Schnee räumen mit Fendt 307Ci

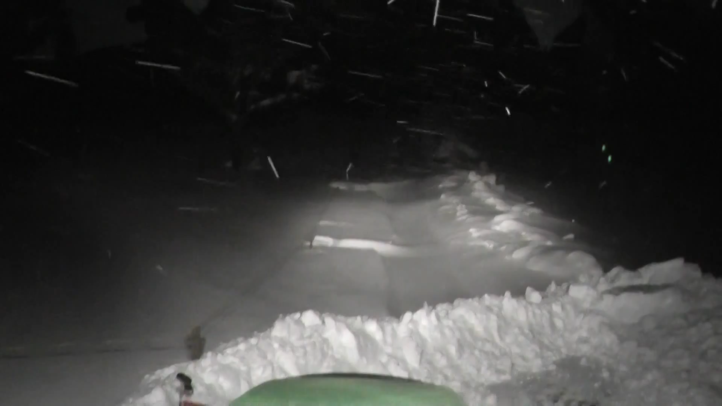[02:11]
Zum Nachbar. Hier seht ihr noch den Pfahl. Und dort oben ist der nächste. Und das ist eigentlich die Strasse. Aber das ist alles quer eben zugeweht. Da hat es mindestens einen halben Meter Schnee in der Strasse drin. Mal schauen. Eigentlich müsste ich ja schon oben kommen. Aber ja, das... Also man sieht es hier. Extreme Verweihungen.